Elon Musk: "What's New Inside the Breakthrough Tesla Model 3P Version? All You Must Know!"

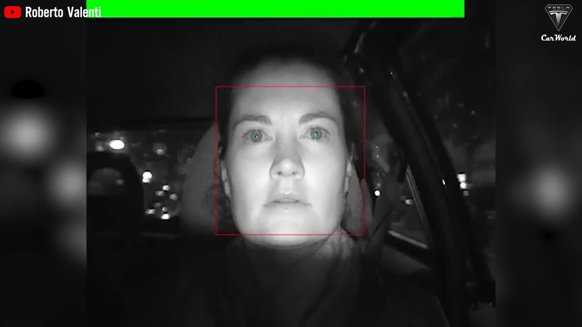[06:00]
As part of active safety features, a Driver Drowsiness Alert is designed to notify drivers who appear drowsy by monitoring the driver's facial features as well as driving behavior to identify patterns that indicate drowsiness.